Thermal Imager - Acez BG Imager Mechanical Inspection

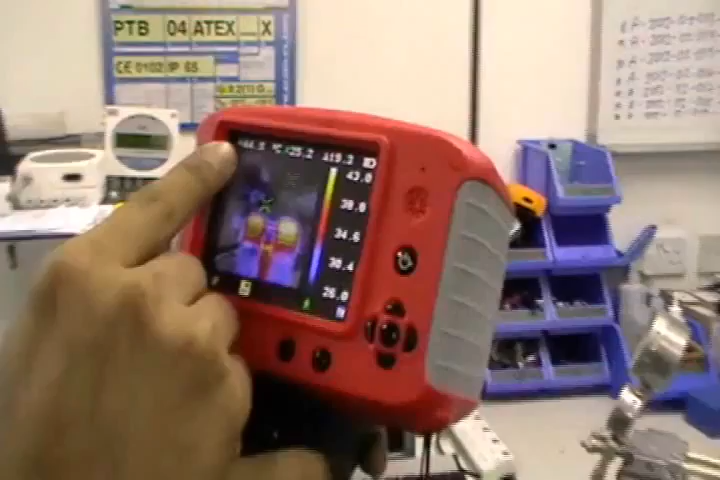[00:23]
44.4 the lowest temperature the ambient is 25.2 and the difference now is 19.2 degrees Celsius so for this air compressor
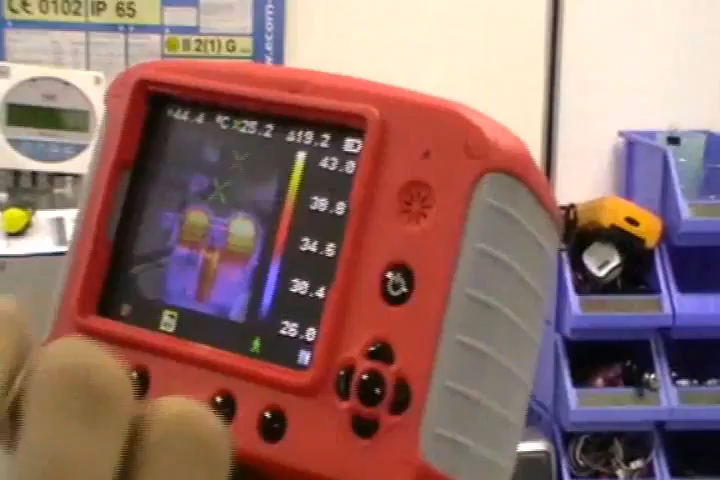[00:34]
you see that the heat distribution is equal so there's nothing wrong with this model
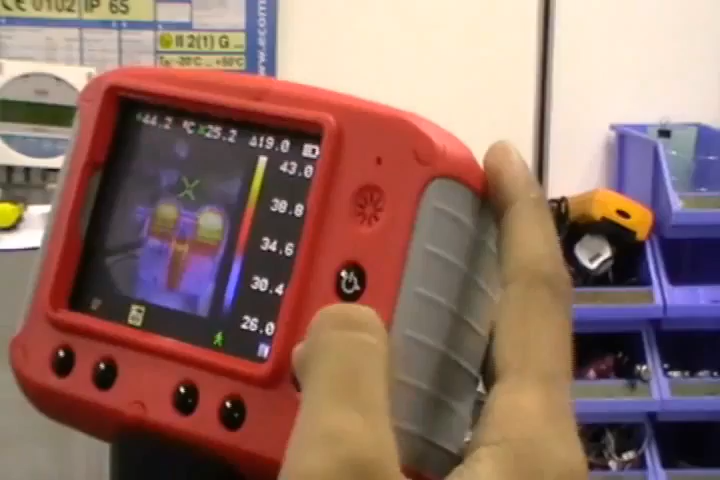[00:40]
so if you want to see some to change the visual display you can choose 100% visual image or 100%
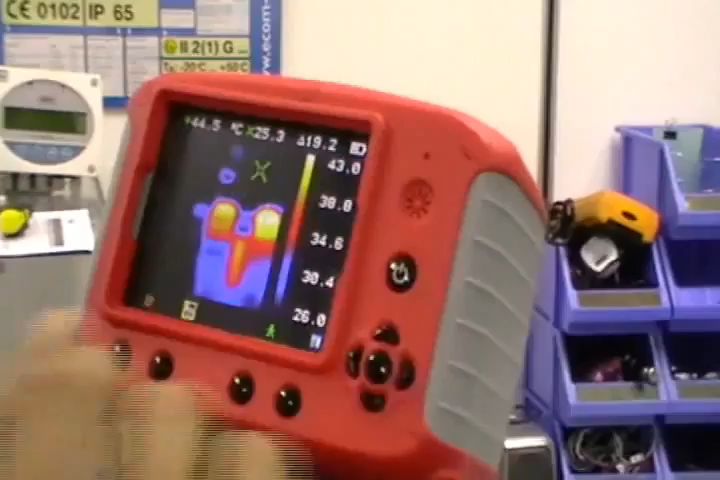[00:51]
thermal image 25% of the visual image and 50% of the visual image